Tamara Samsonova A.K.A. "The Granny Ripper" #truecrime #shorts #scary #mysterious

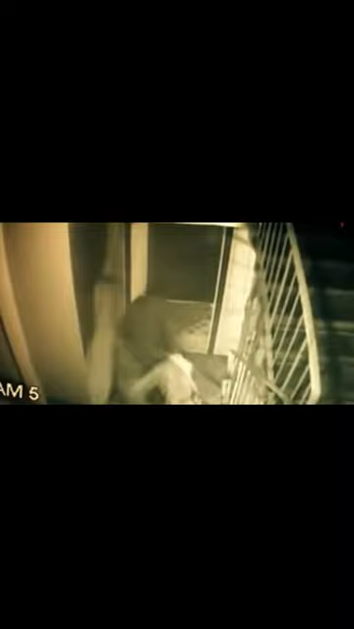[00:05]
In July of 2015, 68-year-old Tamara Samsonova had been arrested for the murder of 79-year-old Valentina Ullanova. After the murder, Samsonova had dismembered the body with a hacksaw and then dumped it beside a pond behind her apartment. This security footage captures Samsonova disposing of Ullanova's body. She can be seen dragging a large black garbage bag out of her apartment, which contained the body of Ullanova,